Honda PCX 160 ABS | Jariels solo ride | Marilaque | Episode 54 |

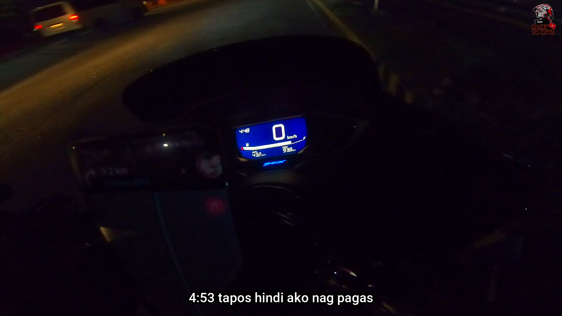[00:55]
453 Tapos di ako nagpa-gas Di ako nag-full tank Pero ito yung Full tank ko nun Naka
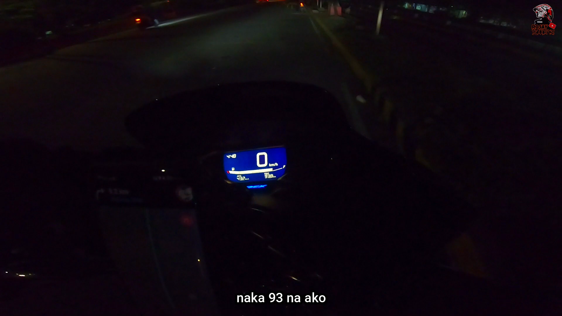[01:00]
93 na ako Tapos 2 bar lang na wala Titignan natin kung ilan yung consumption
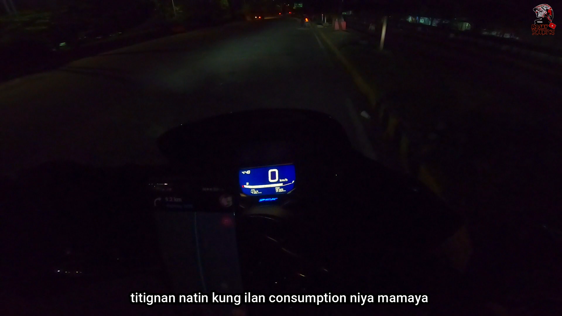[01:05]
nya mamaya Okay Alright See you guys later
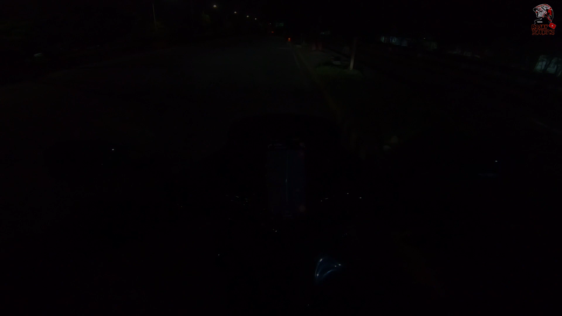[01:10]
Stock lang yung Panggilid ng PCX Goods naman Eh ako lang naman mag-isa Tapos wala masyadong dala Ganda naman Ang ganda yung Paano nya Paahon Kasi
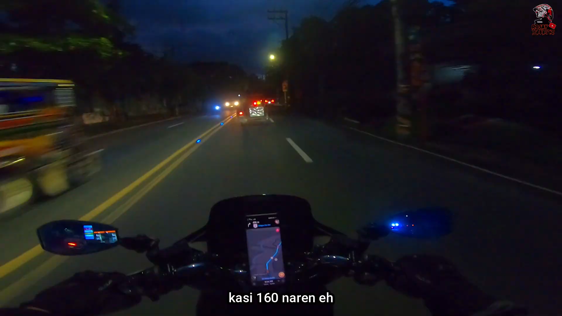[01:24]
160 na rin eh 4 valves Kaya talagang Hindi ka mahirapan Umahon Gamit yung PCX Tuloy-tuloy lang to Pa Anti-Polo na Ayan o Anti-Polo Welcome to Anti-Polo Pacquiat So napapansin ko kanina Ang dami na rin mga Ganun o Mga Mabibilis